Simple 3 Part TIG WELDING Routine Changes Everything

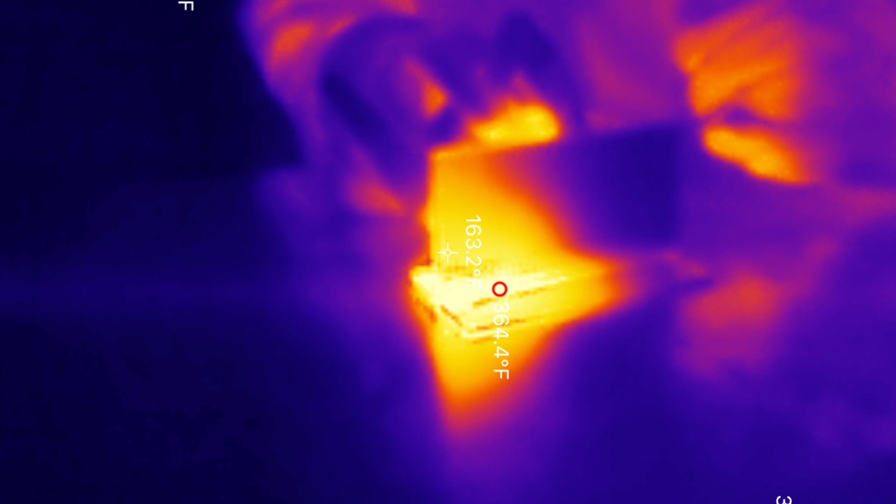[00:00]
Hey, welcome to the shop. So I'm TIG welding some aluminum today and I'm going to use a thermal imaging
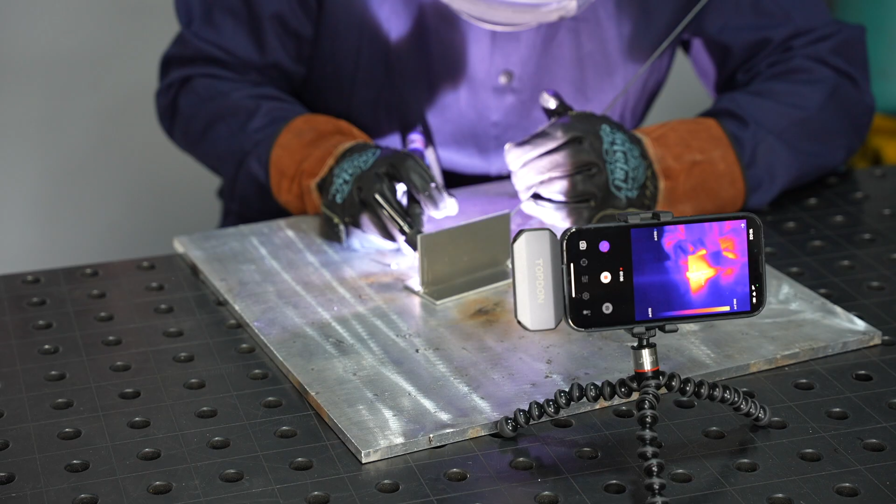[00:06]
camera to capture the way that the heat travels through the aluminum as I weld.
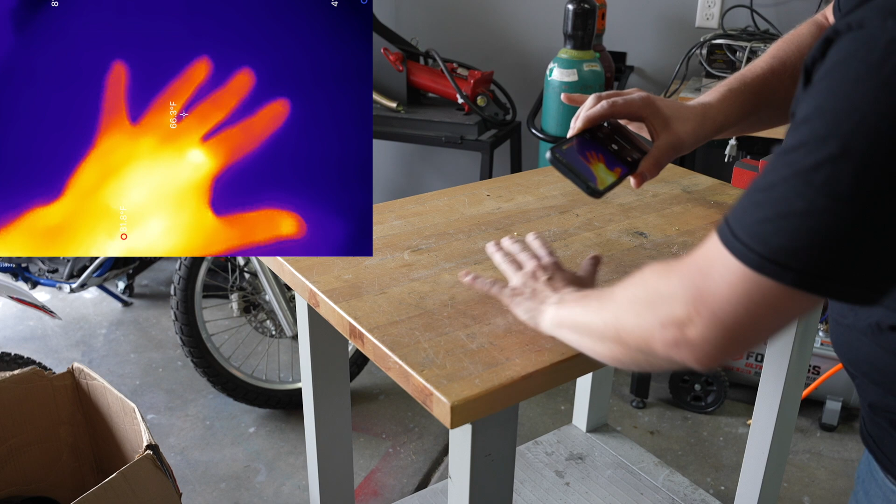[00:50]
You can see with my hand on the table, it shows where the material has heated up from it, so it's pretty sensitive.
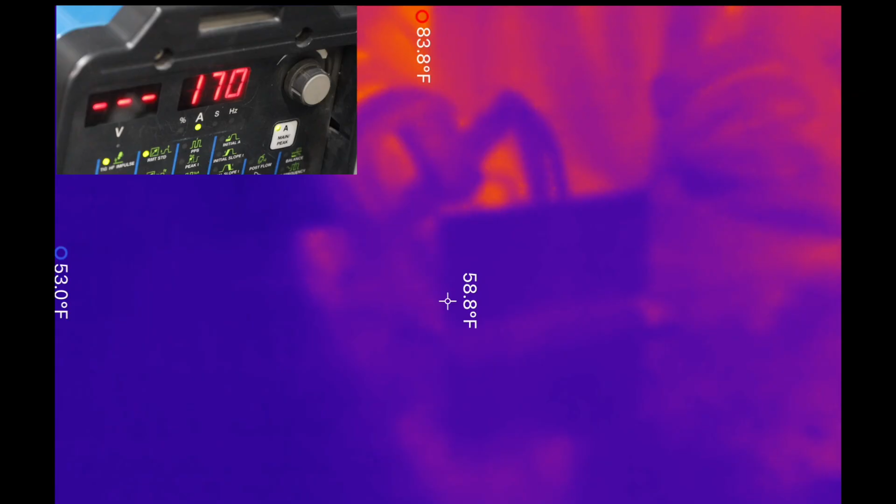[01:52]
On screen: spot 58.8°F
Let's take a look at the thermal image of this and you can see
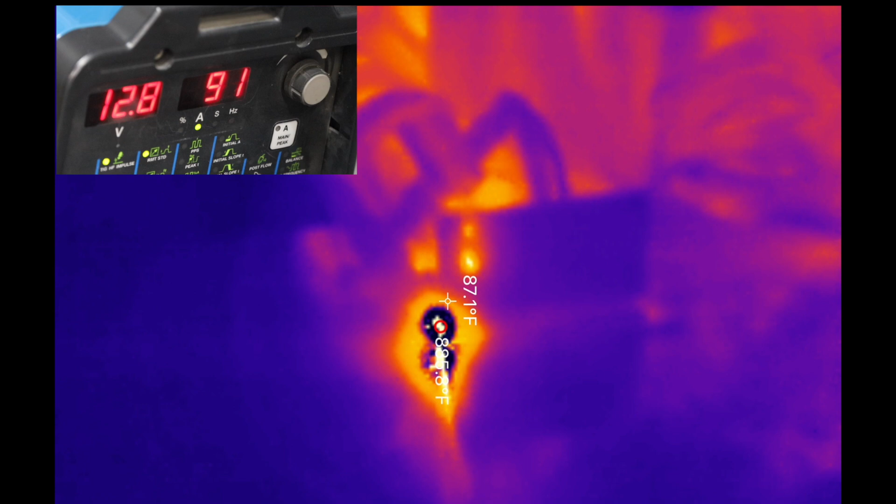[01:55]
On screen: spot 87.1°F
how much the material heats out and how far that heat spreads before I've moved at all,
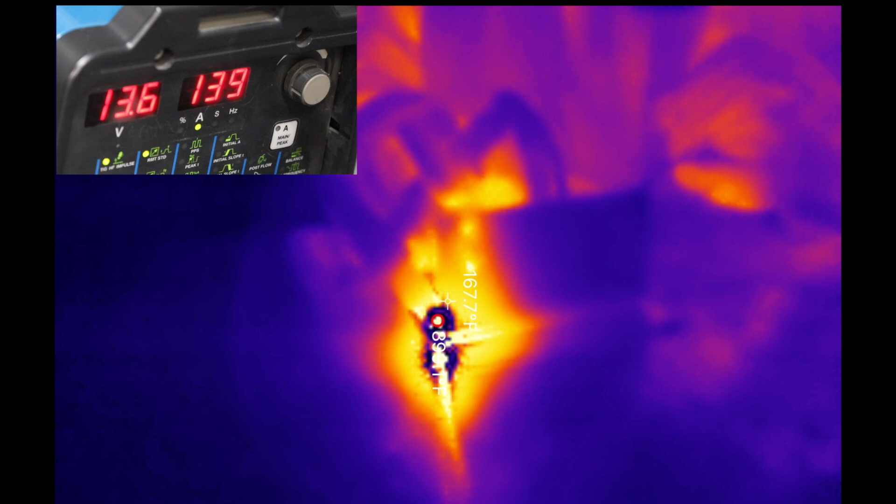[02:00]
before I even add a single dab of filler metal. It's pretty neat to see that.
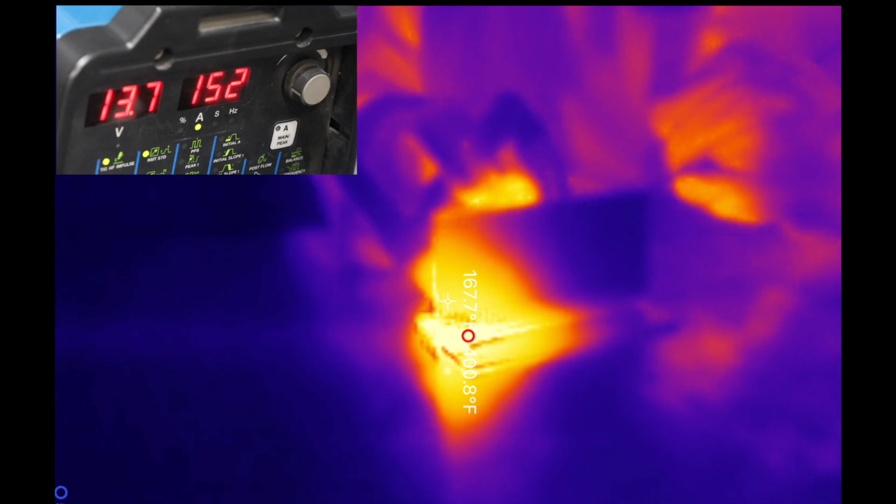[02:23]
So now that I'm in the middle of my run, that red circle is the hottest point and that's right around where the torch is.
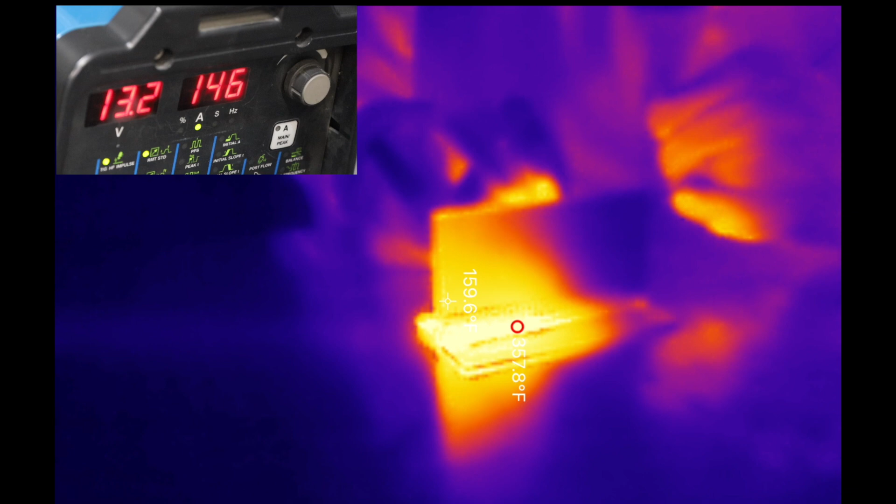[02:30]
You can see where it goes from orange to blue and that advances about the same speed that the torch is, so I'm in a pretty steady state. For the last inch or inch and a half of a weld joint, it becomes really important to pay attention to your heat. Let's take a look at what happens there.
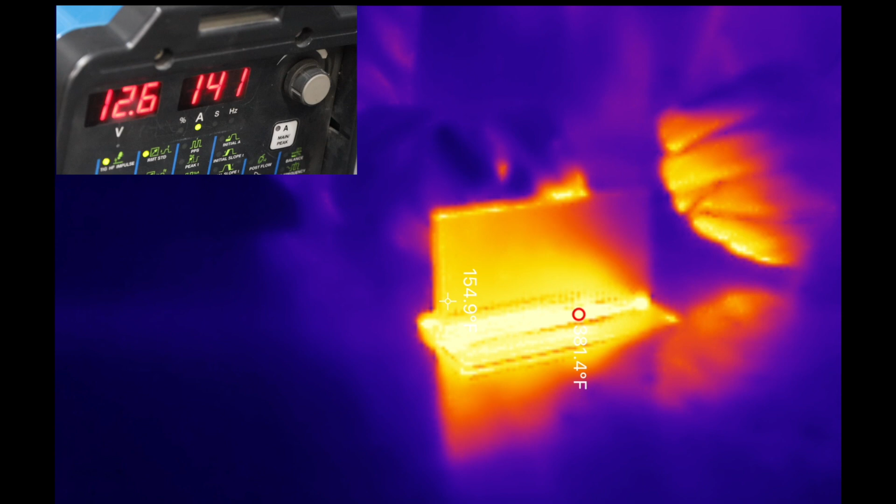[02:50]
At this point, that frontier is reaching the end of the plate and starting to soak outwards and the temperature ahead of my weld joint is increasing. So I need to compensate for this by either speeding up or reducing amperage.
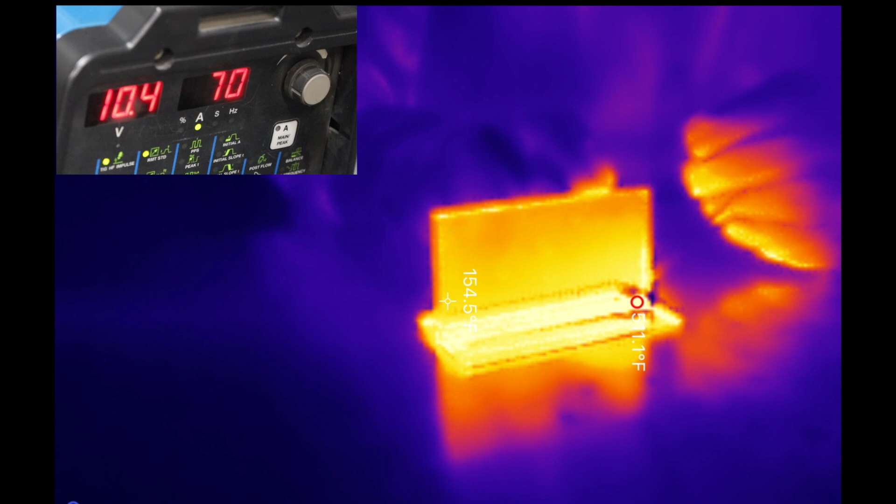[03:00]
You'll see the amperage fall off as I let my pedal down. Let me show you what this looks like when welding.
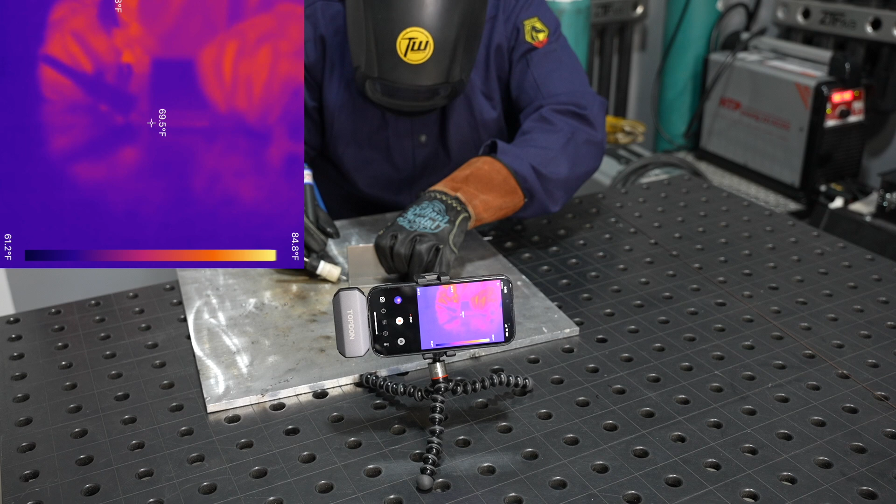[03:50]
On screen: scale top 84.8°F, scale bottom 61.2°F
As I tack it up, notice that the heat remains concentrated right there towards the end. It doesn't soak out as much, so there's definitely a difference.
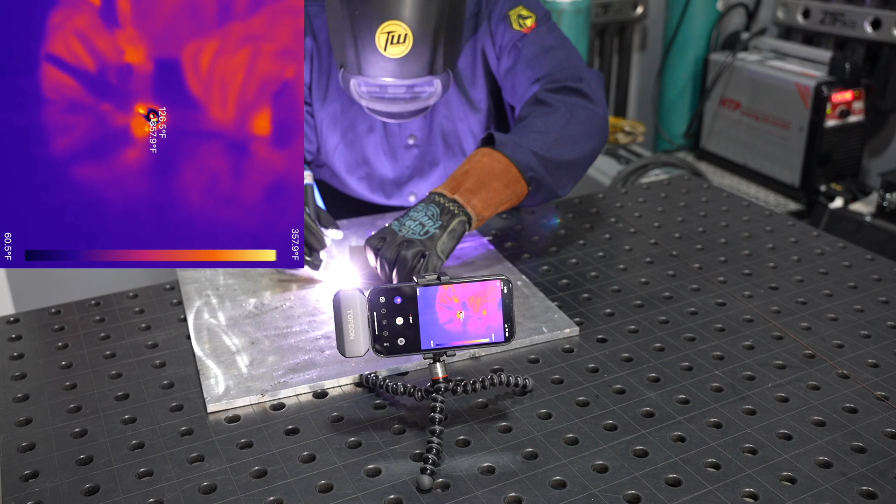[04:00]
I'm going to dive right into the run on this and the first thing I'll point out is how quickly I'm able to form a pool and start to weld.
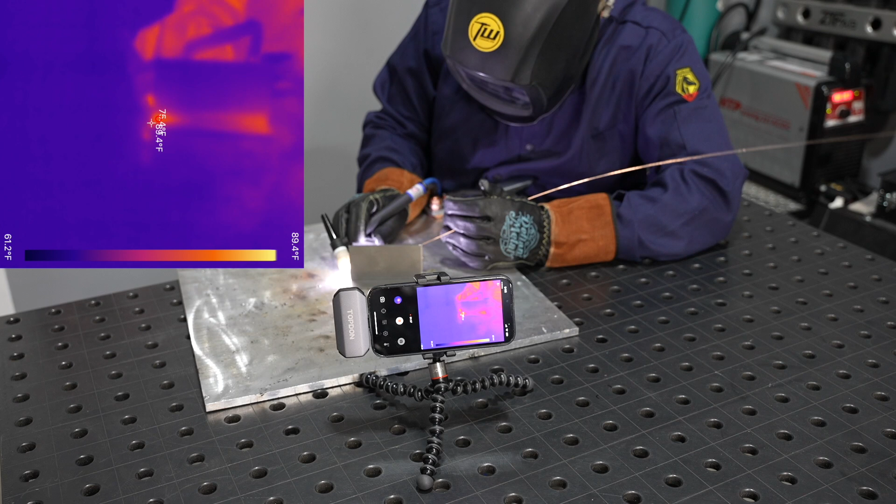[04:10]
On screen: scale top 89.4°F, scale bottom 61.2°F
Not only is it unnecessary to wait for the cleaning that occurs with the AC arc on aluminum, I don't need that on the steel. It also just heats up and forms a puddle a lot faster, so I'm already dabbing and moving and I'm about an inch into the joint at this point already. Here towards the middle of the joint, I can just cruise along.
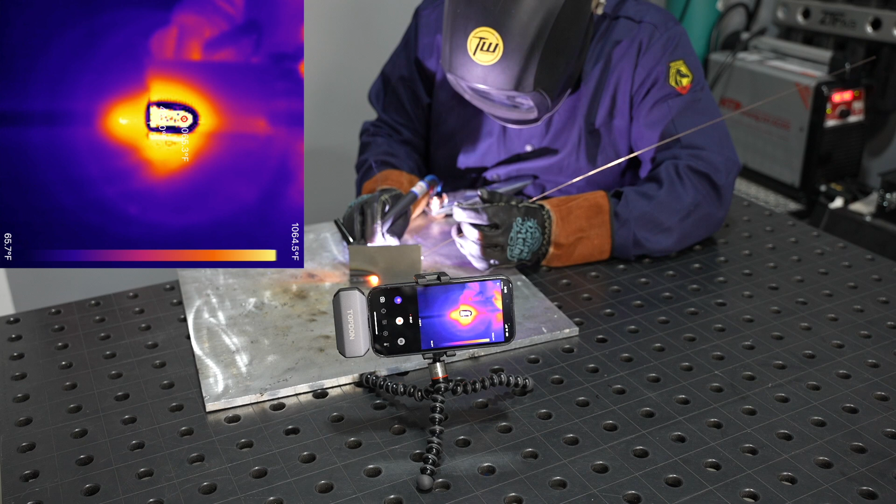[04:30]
On screen: scale bottom 65.7°F
You'll notice I'm using my thumb to feed some filler wire into the joint because I'm using a pretty small diameter wire, which gives some nice control on steel. I usually like to use a smaller diameter wire. Nope, I just dipped my tungsten there. I'll just proceed in the name of science and there's not a whole lot to see, so let's jump ahead to the end.
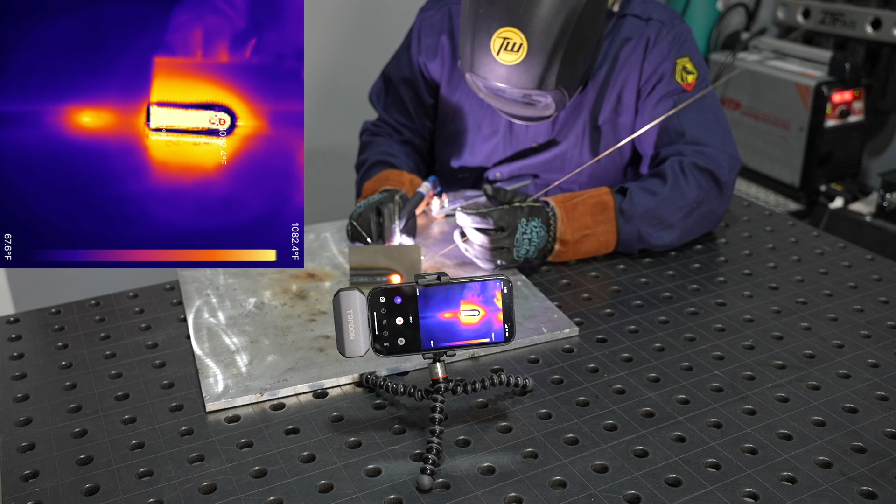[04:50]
On screen: scale top 1082.4°F
Because steel doesn't conduct the heat out as much as the aluminum did, I'm getting a lot closer to the edge of joint before the whole thing is soaked